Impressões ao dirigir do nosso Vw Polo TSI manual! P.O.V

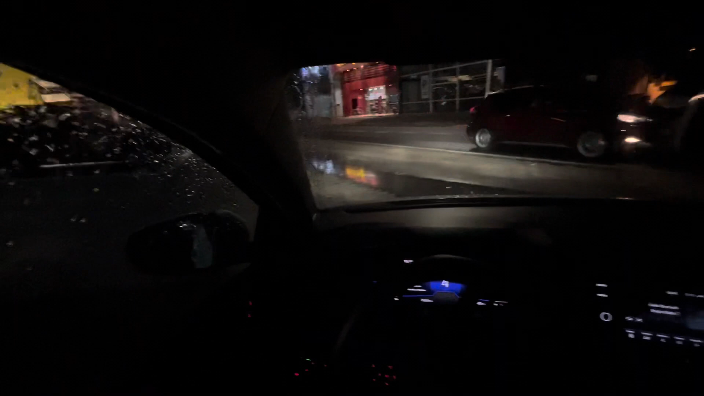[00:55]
Porque a câmera tá na grande angular aqui Pra poder pegar uma visão maior pra vocês
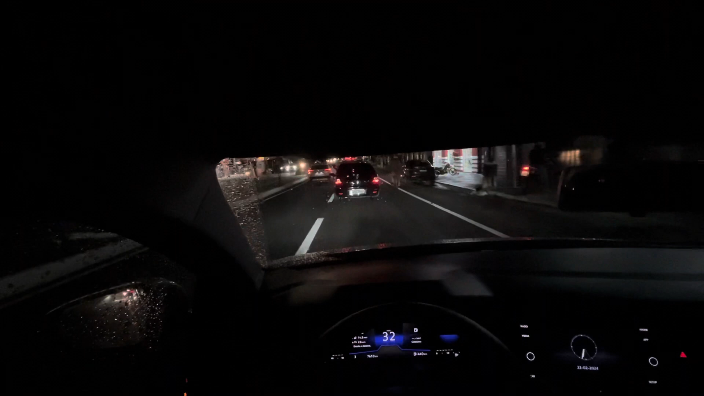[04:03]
Quando a galera de bike Não tem um espaço adequado aqui nessa principal via Então, às vezes Meio que atrapalha um pouco os carros também
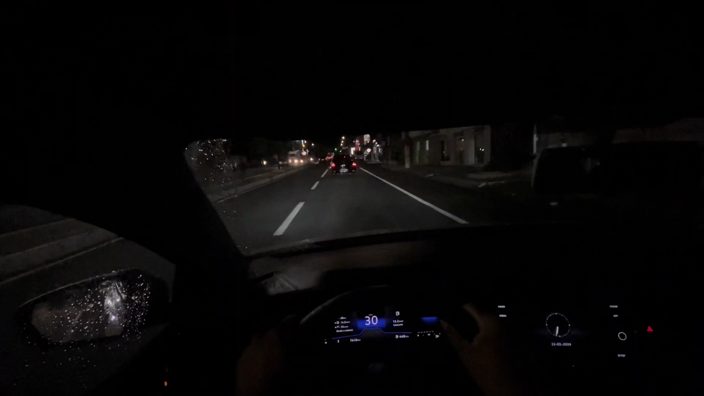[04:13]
Um radarzinho aqui de praxe 50 por hora E é isso aí Eu fico me perguntando também Se tem algum problema